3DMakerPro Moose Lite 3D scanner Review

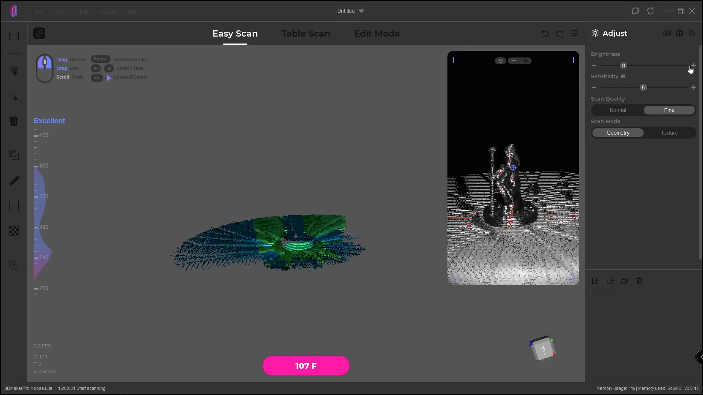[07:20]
actually hit those small details You won't get that details from the small figurines and that's just something that's a limit of 3d scanning It's
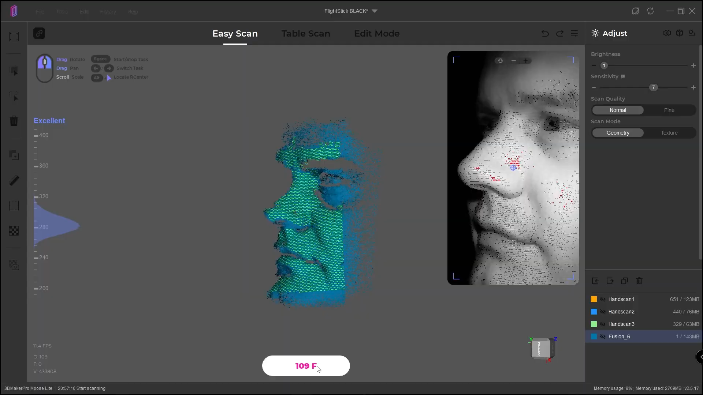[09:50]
But it's something about the near infrared lights and maybe my skin tone But it doesn't track
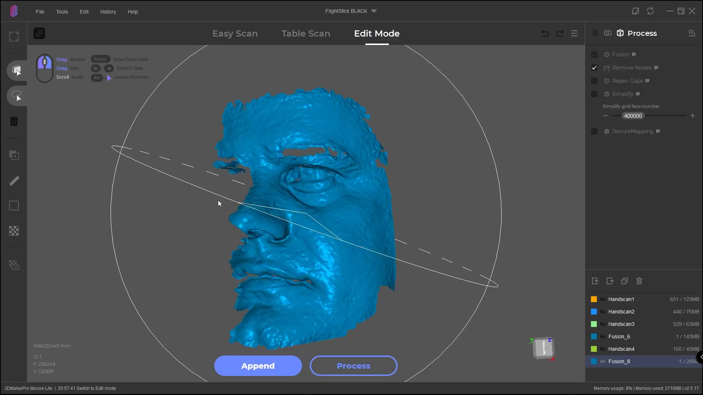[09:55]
or work very well at all unfortunately And yeah just to show you you can get color with this
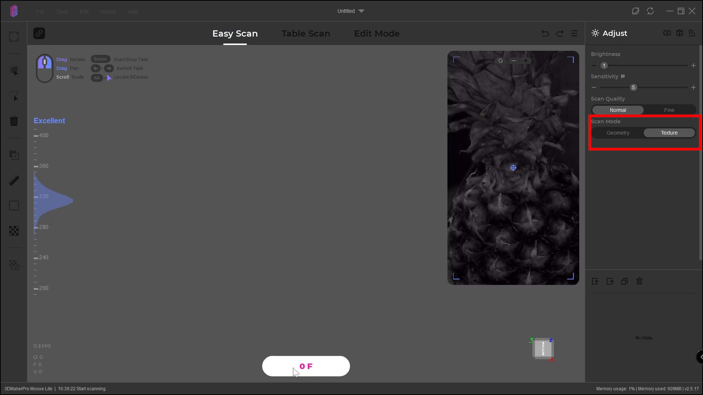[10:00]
one or not color But you can get gray scale so this is a pineapple I just scanned it with free
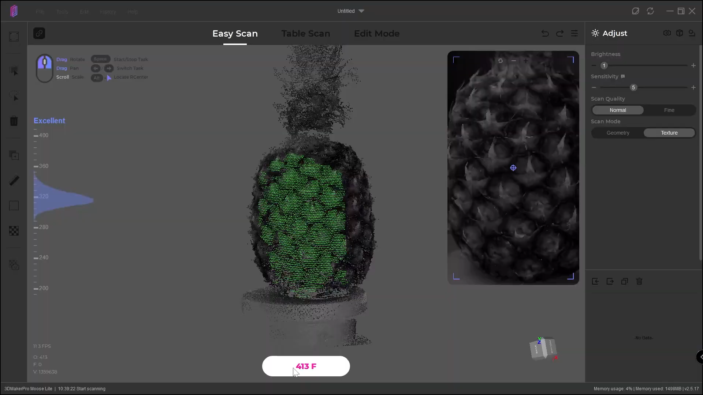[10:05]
scan on the turntable to cover a larger area And yeah, we get gray scale textures Cool,
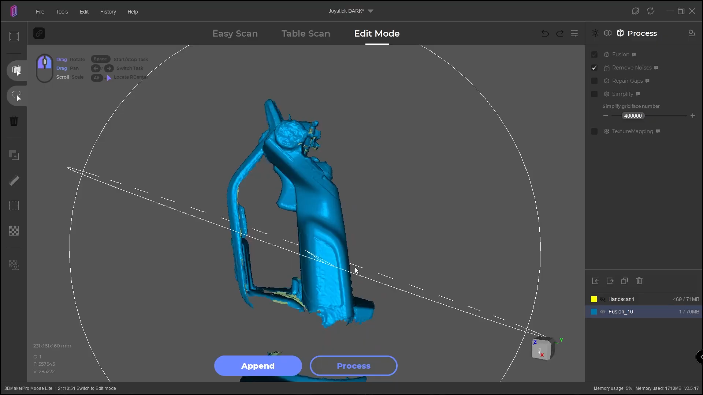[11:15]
is actually way better than most other scanners that I have tried It means that you can
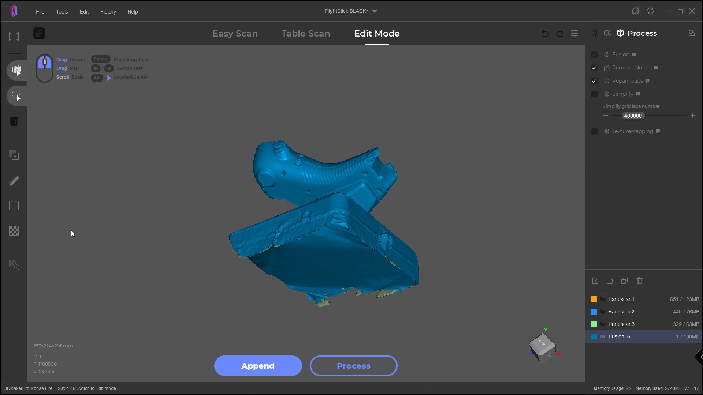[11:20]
actually get dark objects without using the scanning spray As long as it's only the dark areas that you need As soon as you have some reflections,
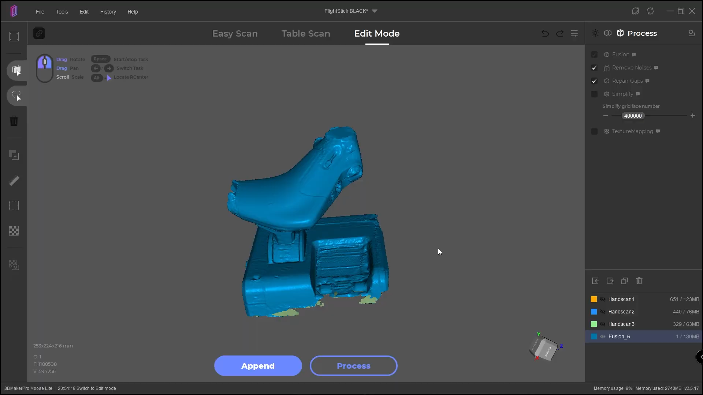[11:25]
some screws for example Or some chrome parts on these joysticks You're gonna have a bad time trying to capture both of those areas It is almost
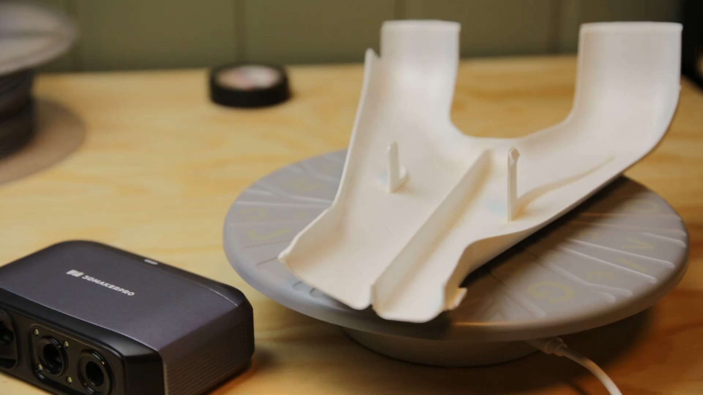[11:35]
like white matte objects So almost too bright for the scanner The lowest brightness settings can still if you're too close can still
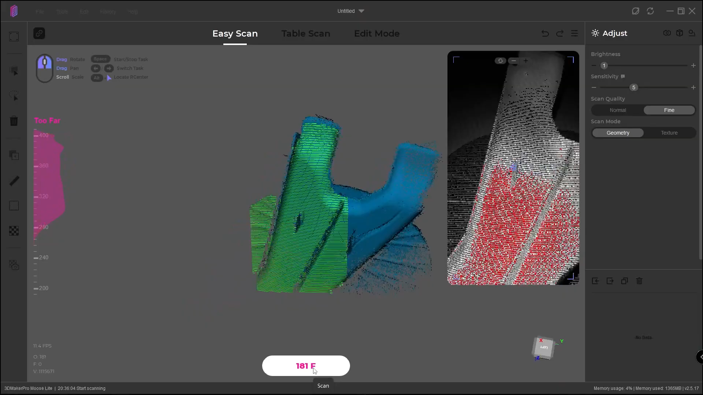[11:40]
Overexpose on those items So with the low price of this scanner and my personal discount code that you can check out down below Especially as an early bird